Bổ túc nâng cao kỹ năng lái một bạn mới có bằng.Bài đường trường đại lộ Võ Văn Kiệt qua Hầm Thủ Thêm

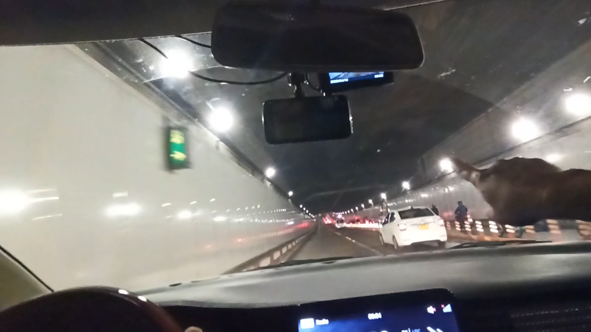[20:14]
Thấy em máy bắn ở trên không? Dạ. Đó đừng nó ông đỏ này di chuyển làng này tới không chuyện nữa nha.
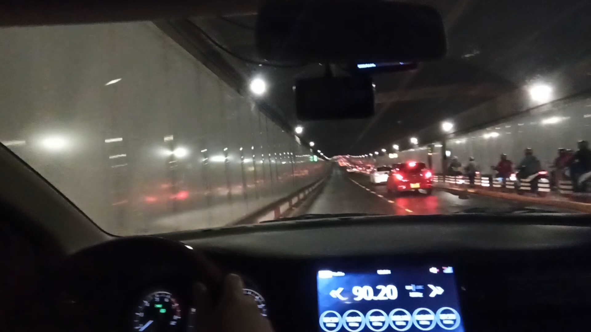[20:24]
Rồi em đập ga nhẹ lên, hiện tại mình đang đổ lên dốc ha. Ở trên phần này lên nè, nó cũng có hai máy bắn luôn, camera nó quan sát đầy luôn, các bạn lưu ý nha. À, rồi đập ga nhẹ chút xíu. Đó, máy bắn ở trên này các bạn ha.